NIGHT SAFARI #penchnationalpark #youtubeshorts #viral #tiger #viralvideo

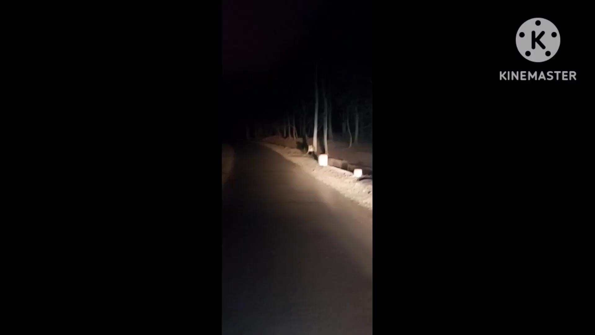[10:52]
जो हमारे भैया ने कहा था, देखिए आप सामने हमारे टाइगर है, वो अंदर की तरफ जा रहा है।